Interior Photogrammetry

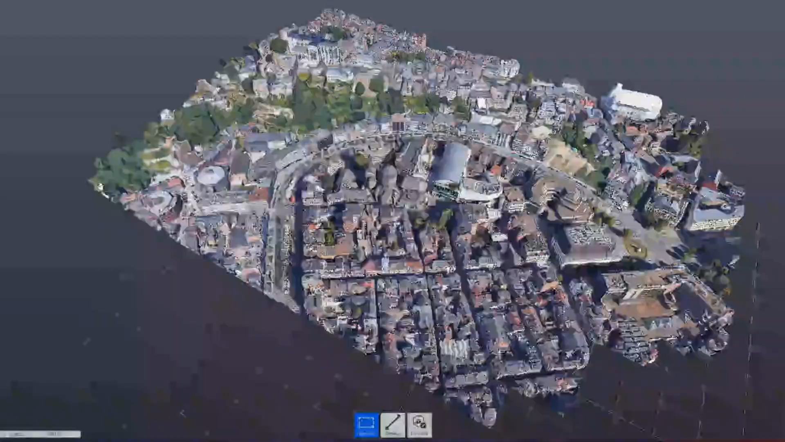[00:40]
having a good digital twin is a good starting point you can start
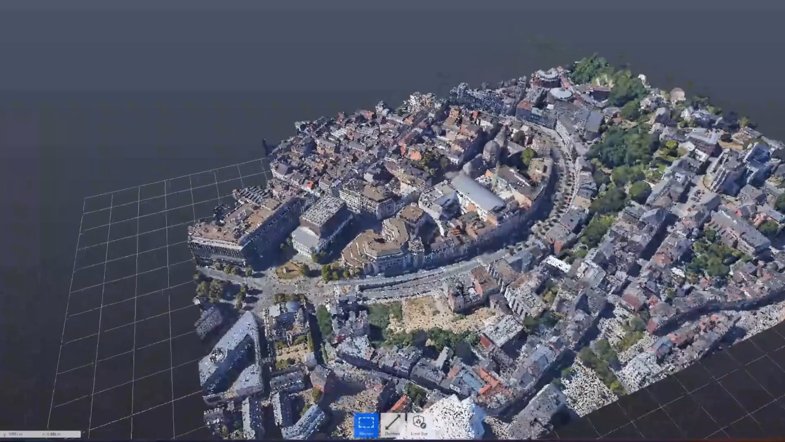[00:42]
by getting a 3d map model from cad
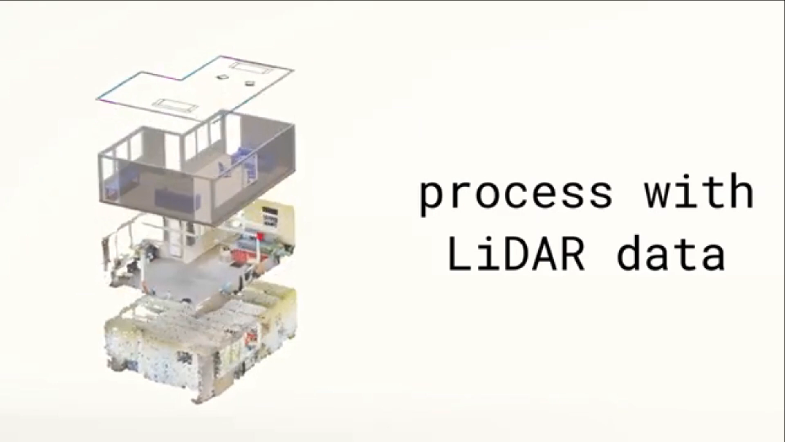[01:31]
like polycam that's a lidar scan not photogrammetry and only
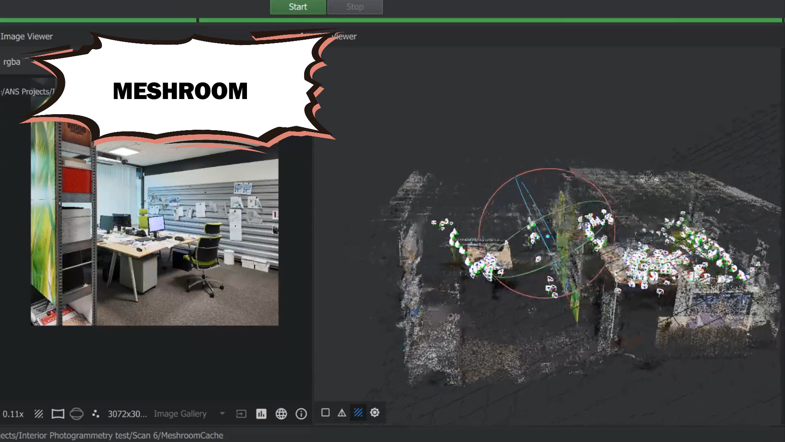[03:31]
the perimeter of the room the way i found that works best is
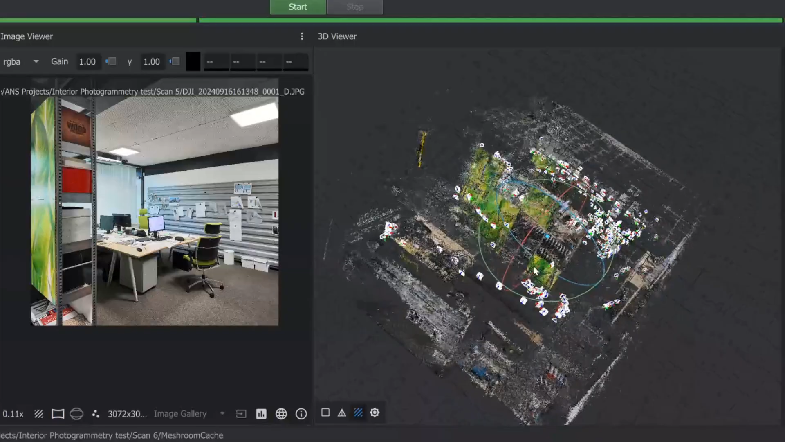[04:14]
want to do this for all walls until you get back to your starting corner after the perimeter is done go stand in the center of the room and do the same but turn around a little for every parallel up down cycle and
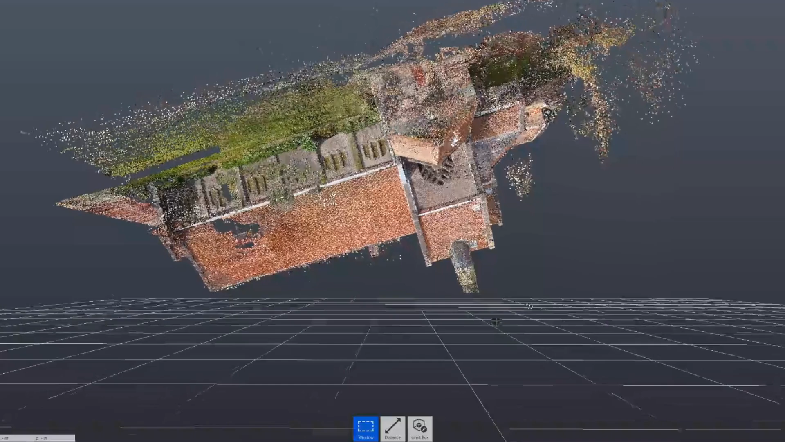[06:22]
exterior scan manually done it generates one to two k pictures max
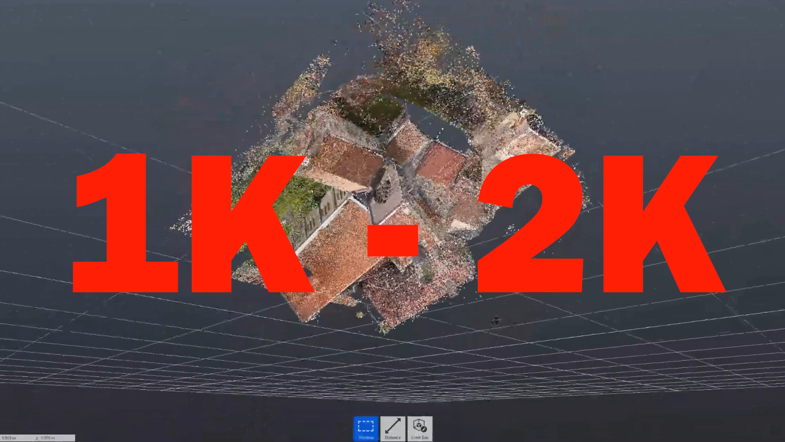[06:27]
so i had about 11 times the data for a small room you'll have to wait in
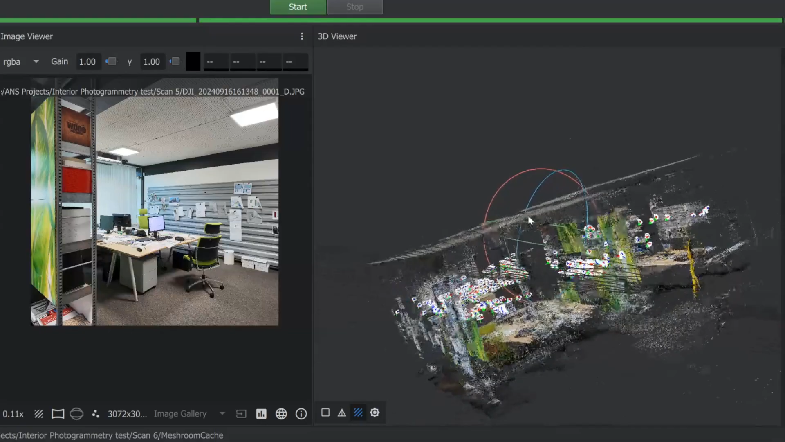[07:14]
do the correct method but take more than the minimum at every spot this gave me the best result and test number six was
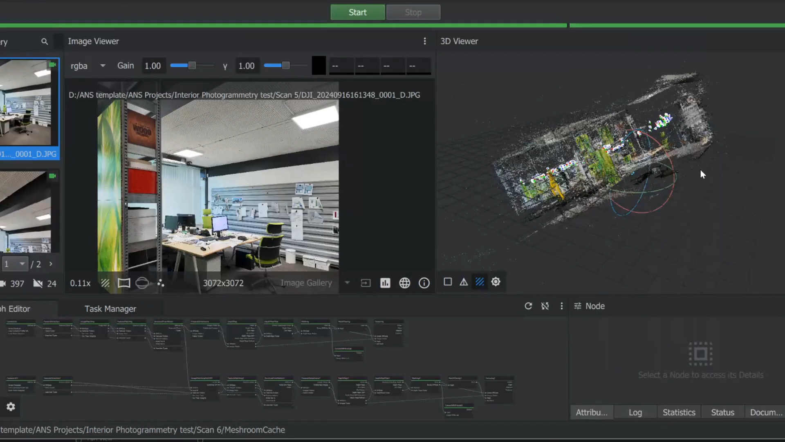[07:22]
basically combining the data sets after you finish letting the computer
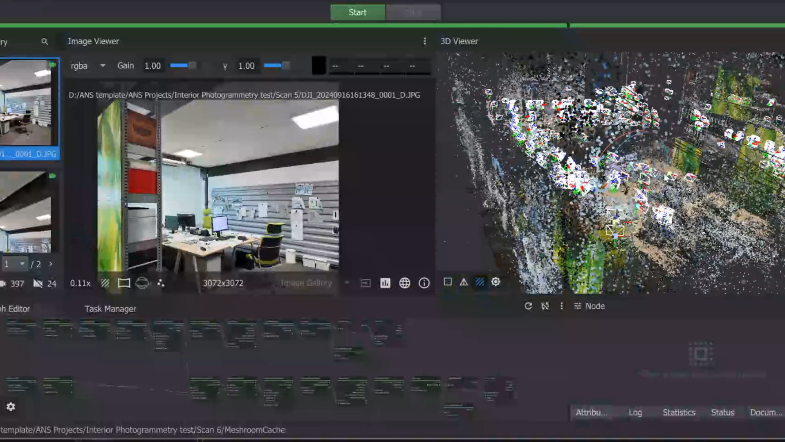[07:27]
process one of them meaning i let test number two finish and then added the picture of test number five into the same file so basically what i learned from this is you can always go back to the site and take more pictures to make the point cloud more detailed keep in mind some things might have changed so
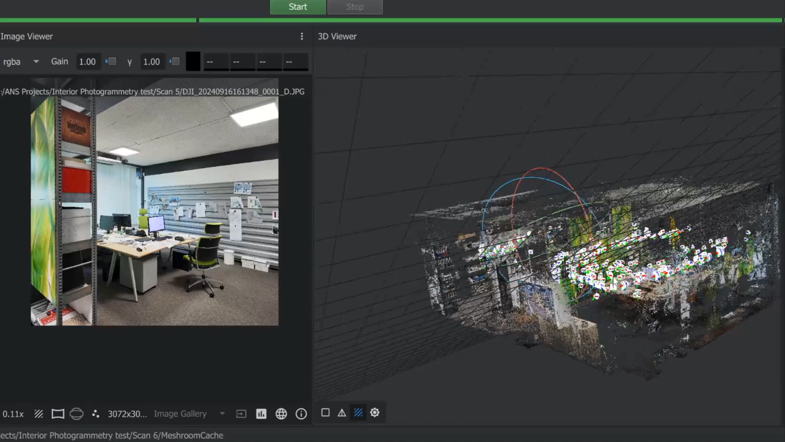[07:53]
day one to day two so the program literally taught that the code hanger is literally outside of the space so this is literally outside here after that you can toss
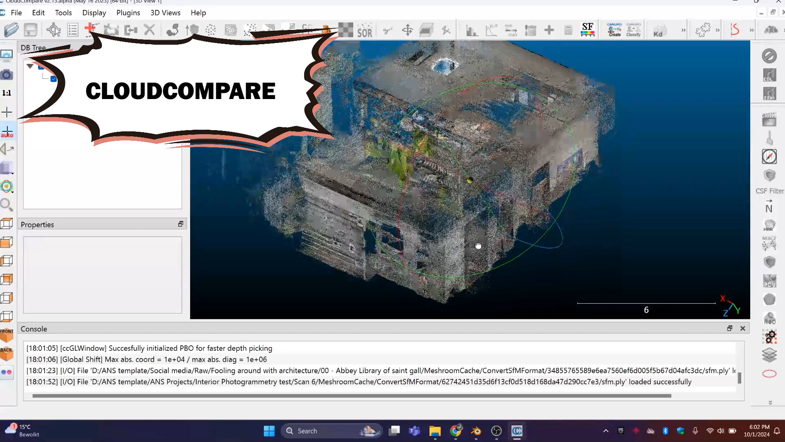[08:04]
the pl while file so this is a point cal file into cloud compare another open source program
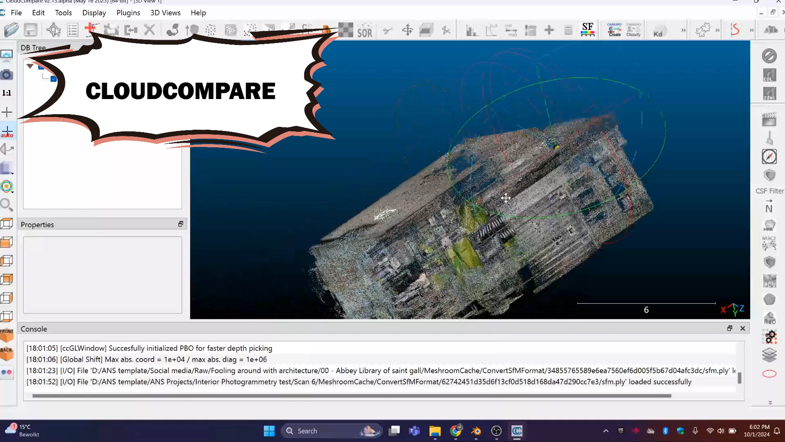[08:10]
clean it up and align it to the xyz axis because the program doesn't
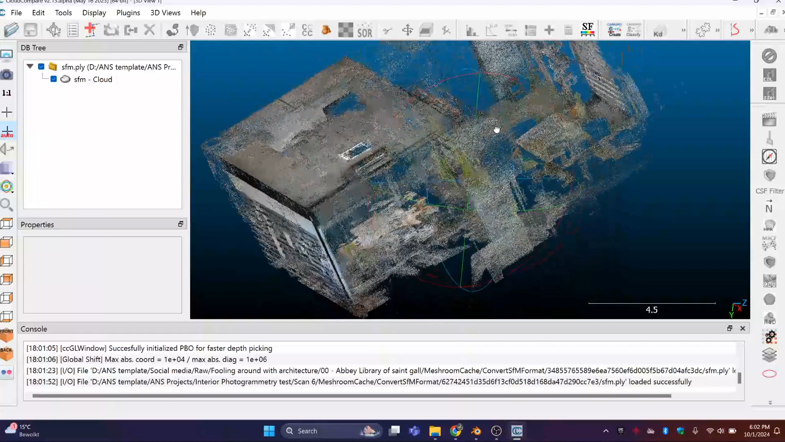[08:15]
know what's up or down so it always gives you a room that's floating in space and then you can export it
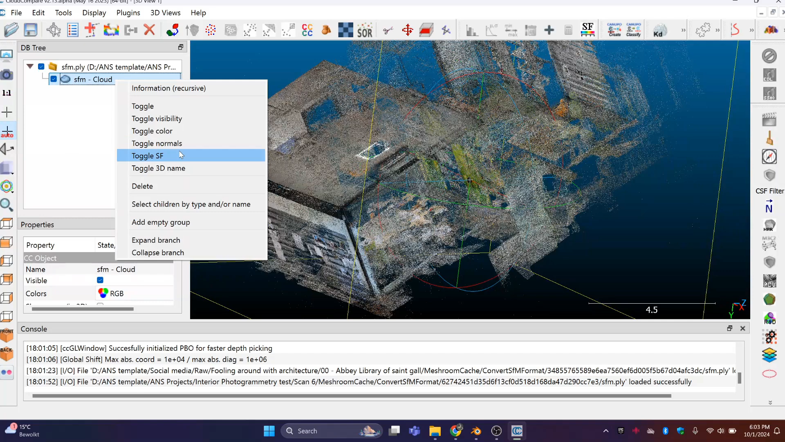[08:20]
to a txt file for recap so you can bring it into revit or e52 file for archicad bless your soul